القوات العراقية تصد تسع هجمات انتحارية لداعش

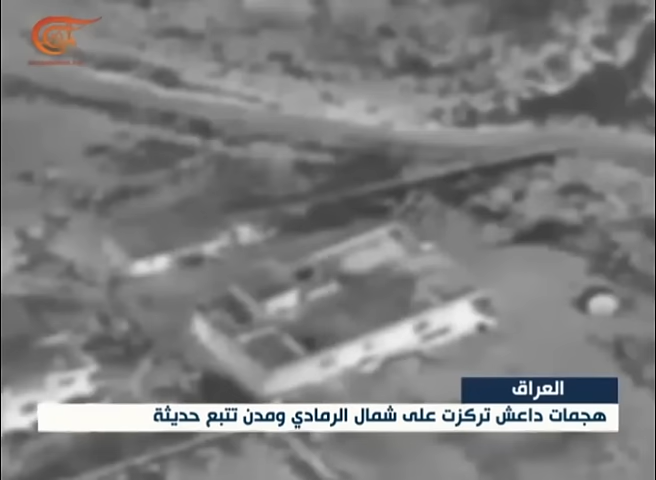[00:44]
المنسق العام لولايات الحدود في داعش وقائد عمليات الفرات في التنظيم ثامر المحلاوي قضى بضربة جوية بعدما دل عليه ذو القرب الذين
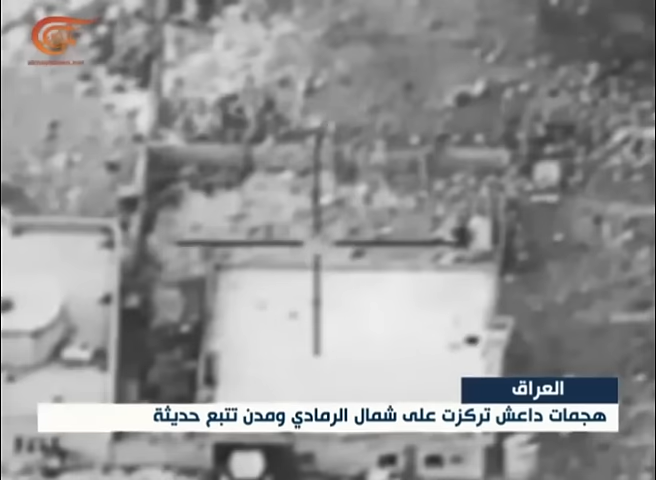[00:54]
عانوا من ممارسات الرجل ضربة وصيد ثمين وفق ما يقوله عسكريون تمتد المعالجات الامنية الى شرق الرمادي